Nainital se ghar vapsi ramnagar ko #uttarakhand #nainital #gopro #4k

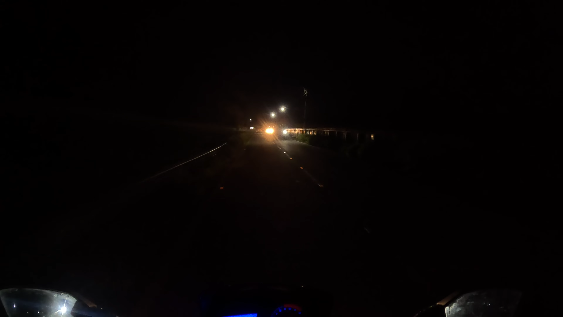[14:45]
अगर आपको बिजली चमकते हुए दिख रही है तो तगड़ा हो रहा है, इससे पहले भी दिखाया था आपको आते समय।
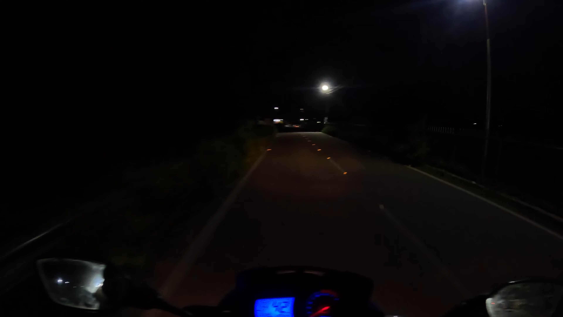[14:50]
अब हम पहुँच ही गए हैं एकदम, बट अभी तो बहुत ज़्यादा कड़क रही थी, अब इतनी ज़्यादा नहीं दिख रही है।